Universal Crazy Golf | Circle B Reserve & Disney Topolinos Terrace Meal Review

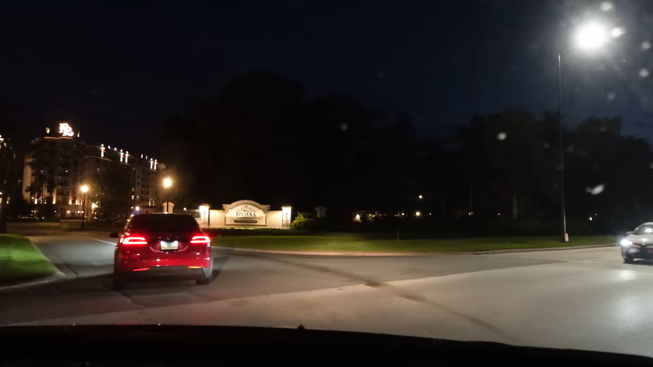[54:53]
Right, here we are, Riviera Resort. Yes, thank you, Google.
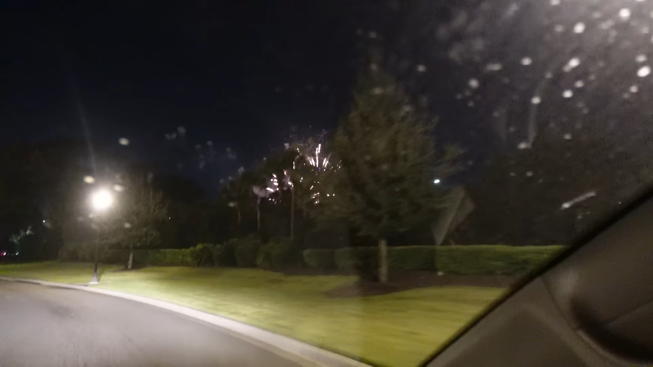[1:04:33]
Oh no, they sing that at the end. So shut up, you! Next right onto East Buena Vista Drive. I do like the Epcot fireworks.